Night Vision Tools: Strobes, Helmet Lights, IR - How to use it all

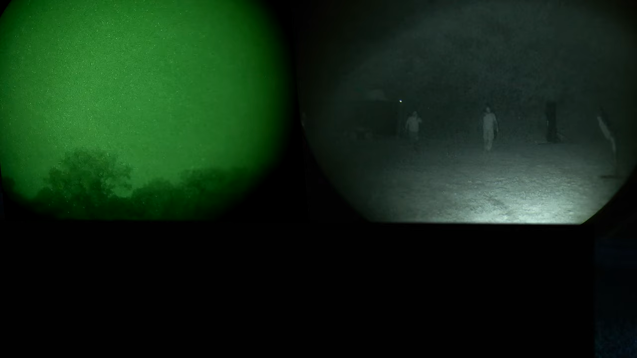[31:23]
the colors of your guys the shirts you're wearing black he was wearing red and then the items in your hand
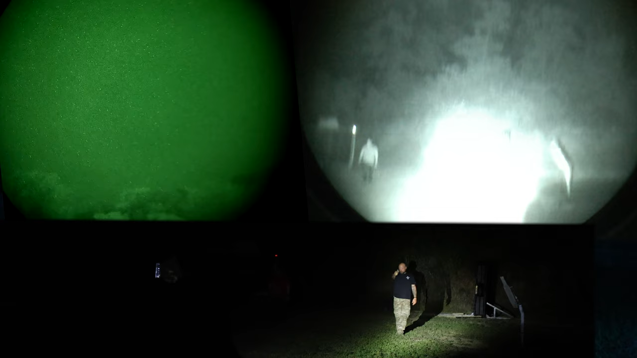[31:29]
you know at what distance could they positively id stuff and overall they did a great job
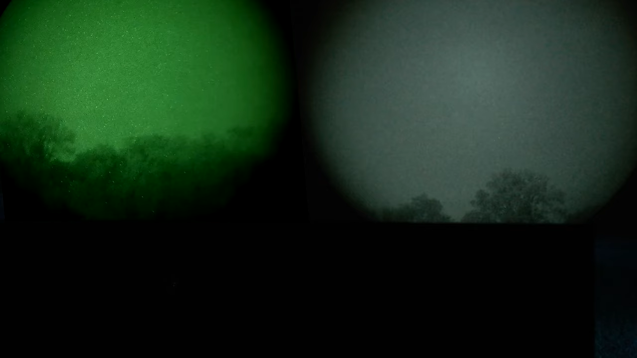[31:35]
and it's all a learning experience i think it really shows limitations on a certain equipment that people run and when to transition into
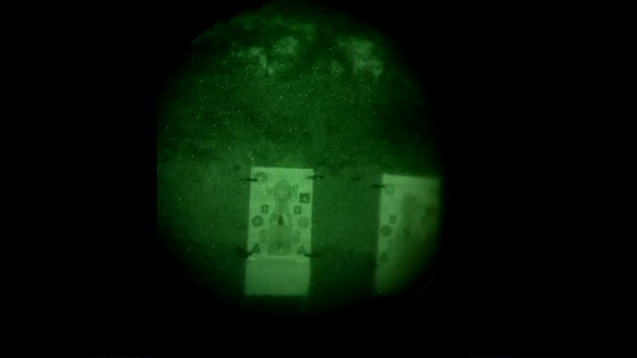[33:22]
me is when you went to your ir illumination it actually kind of drowned out some of those letters i couldn't
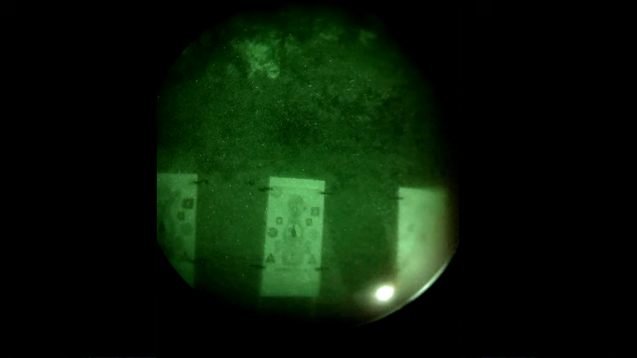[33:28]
then positively id what those letters were when we were kind of given the command to stay under ir only so
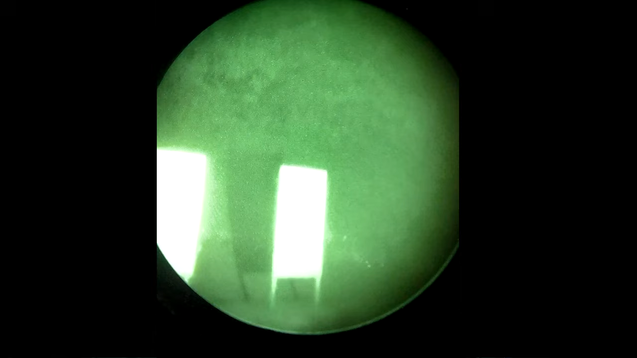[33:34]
again understanding the limitations of your weapon system and the tools that you have really is beneficial before you get into a situation like this you know i think it's interesting because
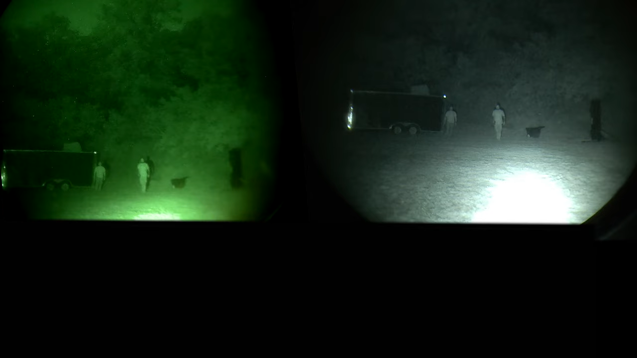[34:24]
a good you know realization of the error you can make like i thought i made out a pistol because i was looking for a
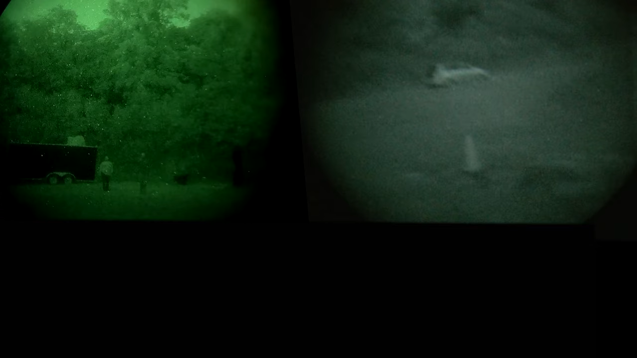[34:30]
pistol like it could have been could have been a flashlight just as easily but i made that error here but then realized i couldn't make out that pistol till 10 yards